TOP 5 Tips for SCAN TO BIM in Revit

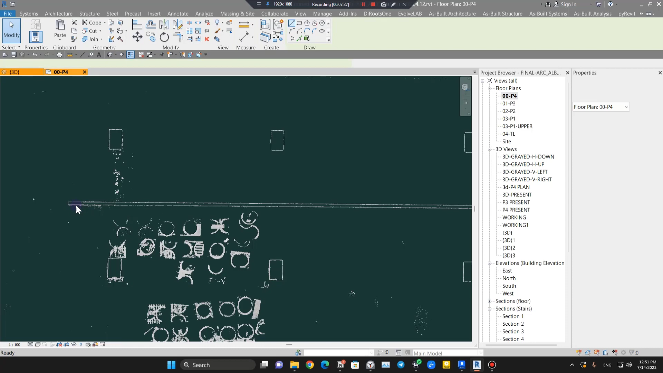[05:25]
and when i start creating the wall i have to turn on the walls first from the vg
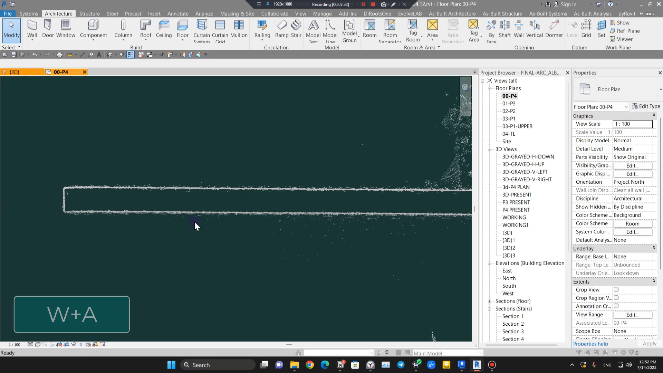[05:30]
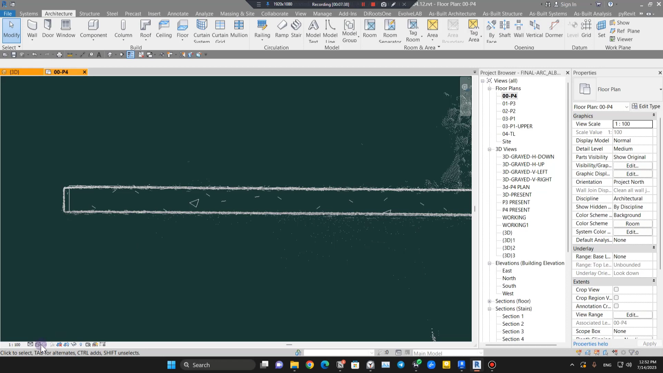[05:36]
let's press vg and turn on the walls and let's put it on shaded we have a wall in here let me delete it and let's assume that
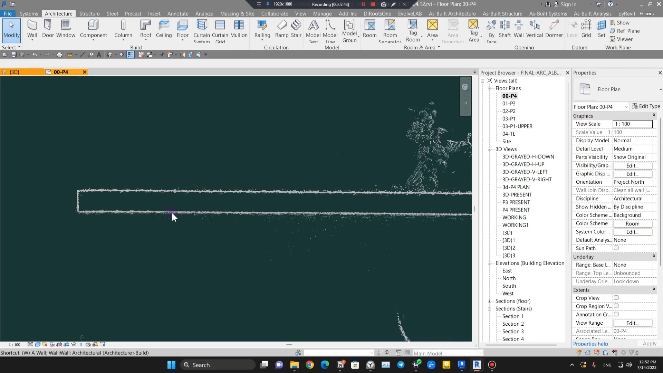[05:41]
we want to create a wall in here i don't care about the let me use maybe for example the start point is easy to pick for example you will
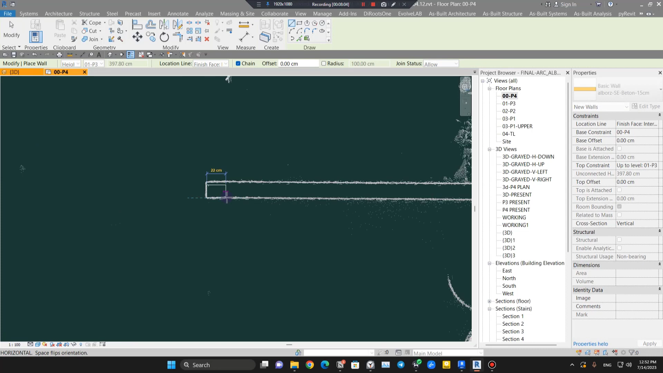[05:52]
uh select this but for the end point sometimes uh the snaps come in the way and it's a barrier and it will make your life much more harder to create your walls at the same part for example you can see this is not is nothing is not changing in here so you have two way you can go to the manage
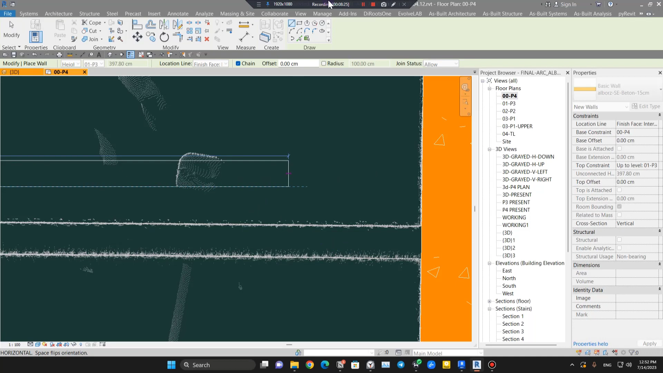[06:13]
and turn off all of the snaps but there is a shortcut for it that is a snap to point but we'll use as a way that will uh
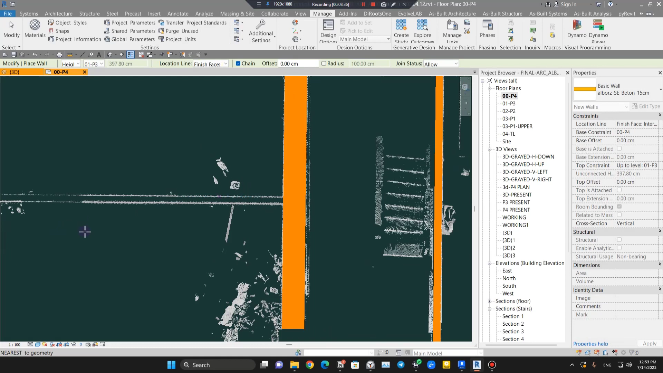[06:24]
something like that you have disabled all of the snaps so for example when i click my first uh starting point you can use this technique for any element
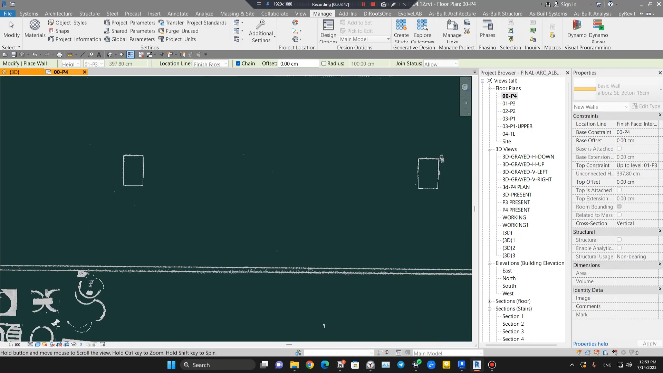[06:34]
for the second point that i want to pick if the snaps came
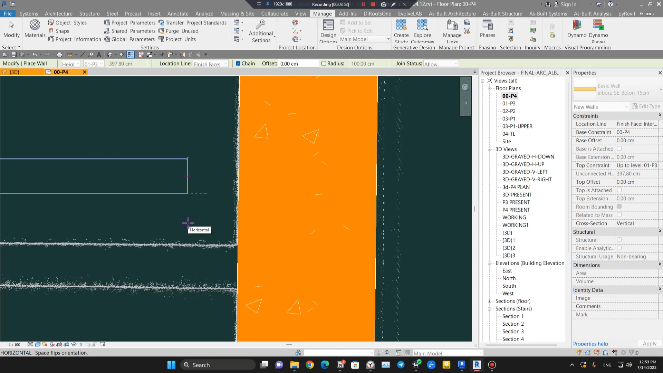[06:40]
into your way make sure to press sx on your keyboard and then it will disable the snaps snaps and you can then easily select the point that you want to be
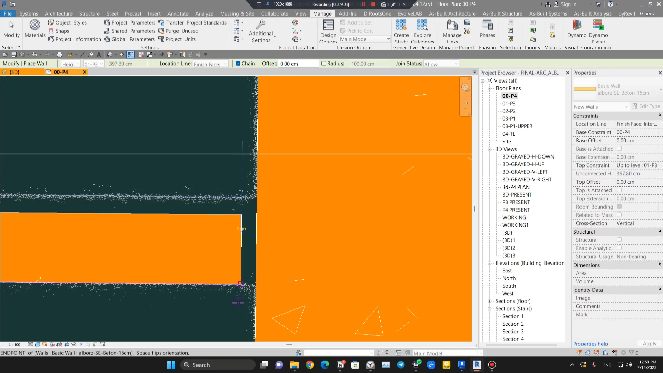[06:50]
your end so that's the way that you can speed up your process in here and even in some places it is impossible to do this
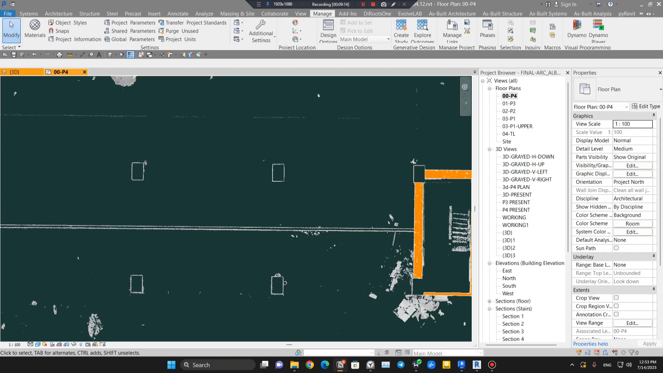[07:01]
the next tip which is my favorite is sometimes when you have the scan files in black and white or in a gray scale mode it's hard
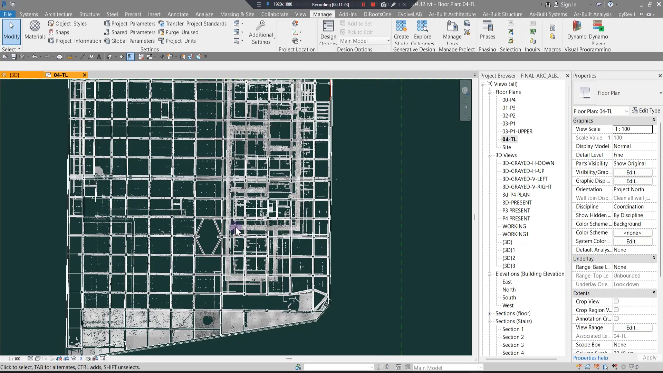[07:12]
to understand which elements are which sometimes and for example in more
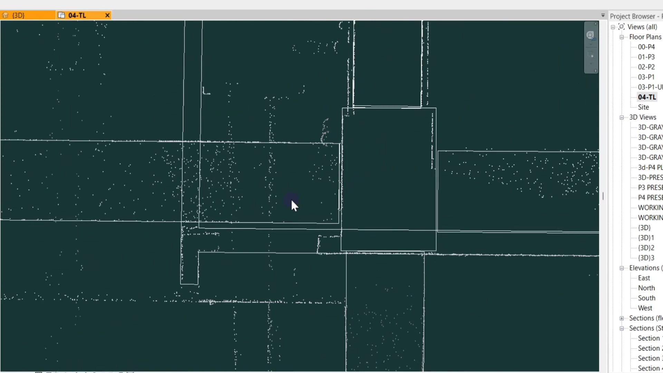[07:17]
busy area you can't understand the edges of the parts sometimes or it
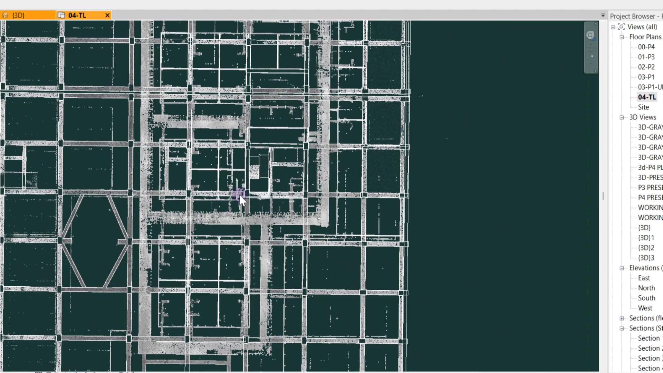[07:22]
is a little bit hard to prevent from this or to boost your workflow you can change the
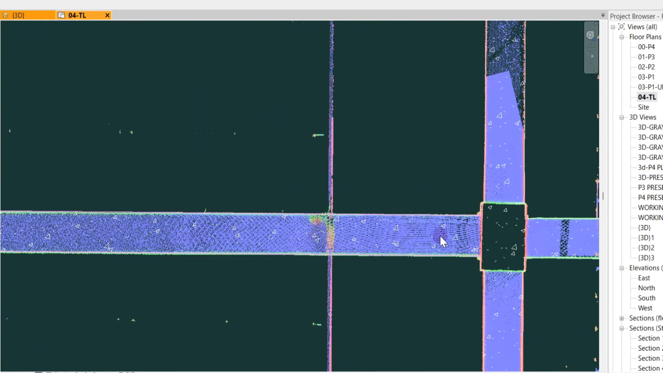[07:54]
points from each other and you can for example in here you can much you can
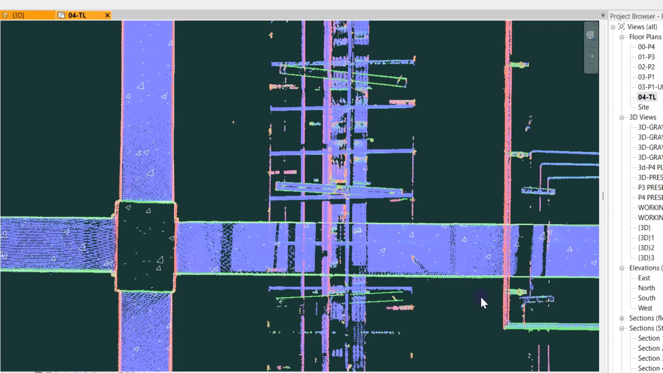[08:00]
recognize the edges of your uh being much easier you can do the same thing
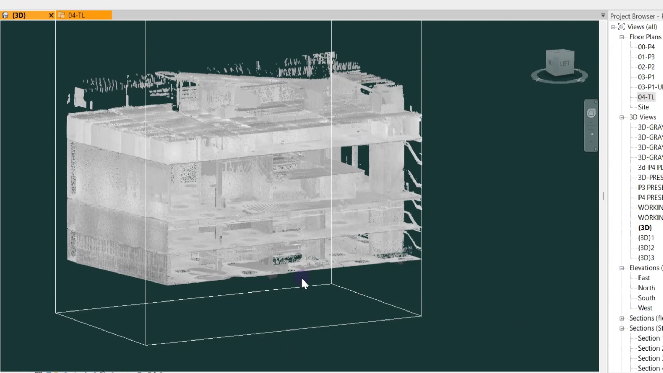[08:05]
in 3d i've assigned the normals to p2 p3 and for p4